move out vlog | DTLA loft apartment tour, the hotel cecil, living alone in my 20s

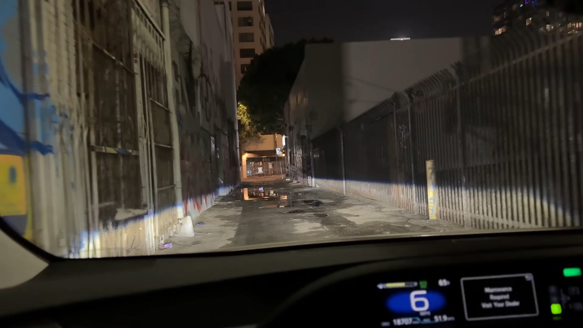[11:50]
Oh my god. Oh my god. No alleys. No more alleys. No more alleys.